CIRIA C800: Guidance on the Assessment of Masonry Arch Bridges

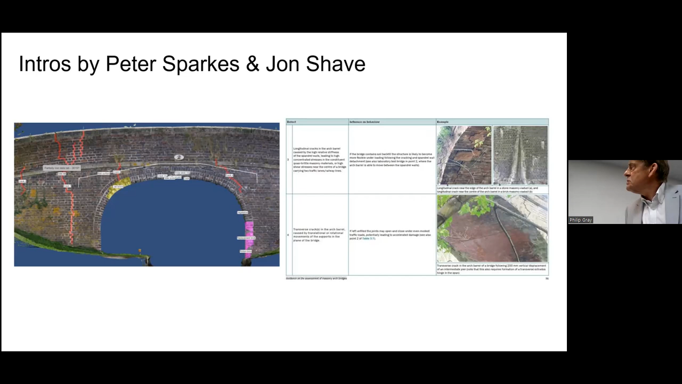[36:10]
but it must be as close as possible to the actual bridge in question. In the top photograph on the right, you've got an example of where the voussoirs are cracking because they're different in stiffness to the brickwork behind. That's a classic case. And it's an example of where you need to see that an arch bridge is in fact separate parts. And you need to identify in your assessment what part is weakest and what part you must focus on in your calculations. Right. John.